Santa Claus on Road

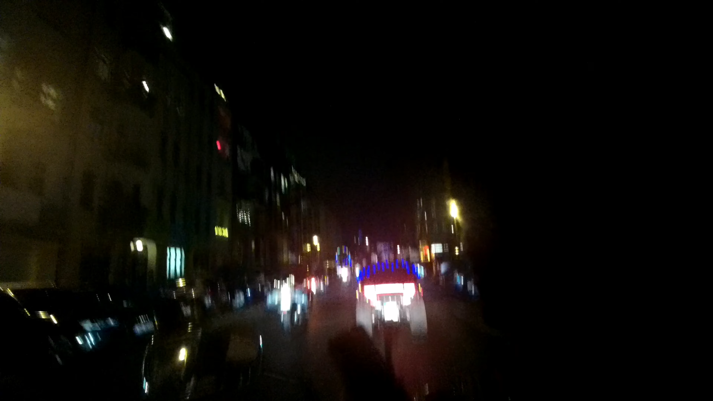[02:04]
ist das geil leute so viele weihnachtsmänner so viele geschmückte motorräder das ist richtig geil
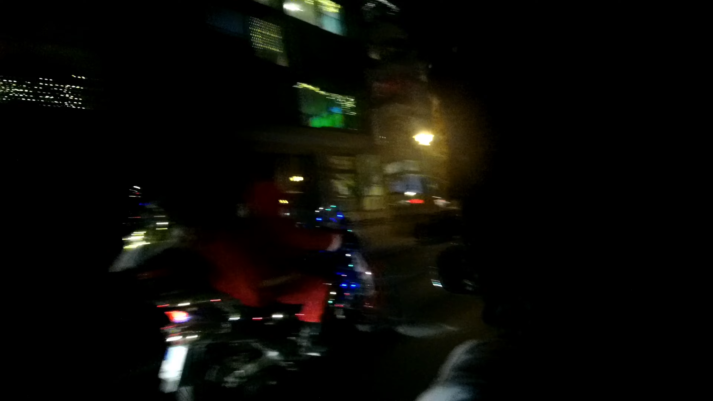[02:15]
guckt mal wie viele motorräder da vorne auch
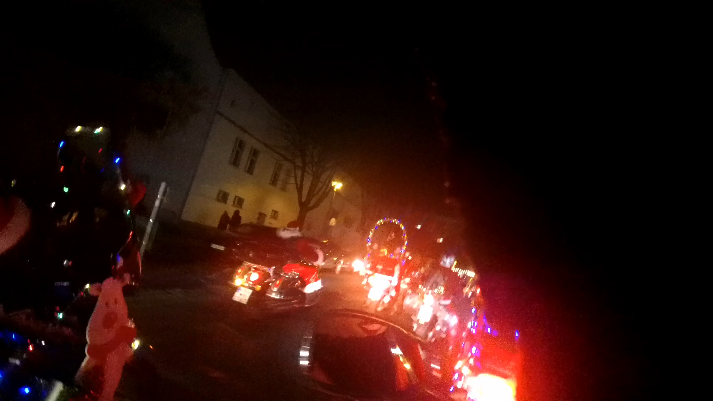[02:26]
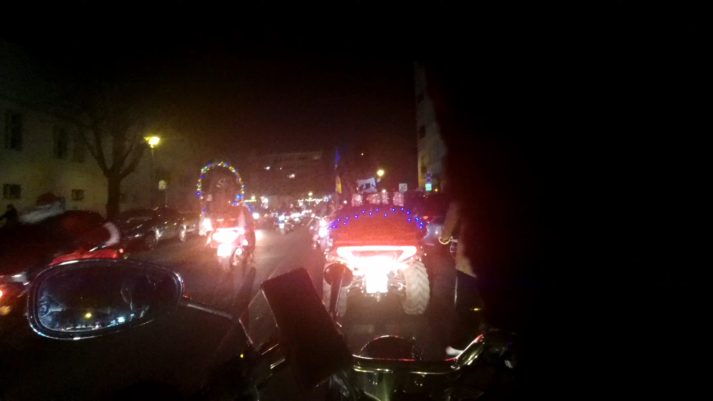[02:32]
hier ist was los geil und wie die alle geschmückt sind was die sich für mühe gegeben haben total geil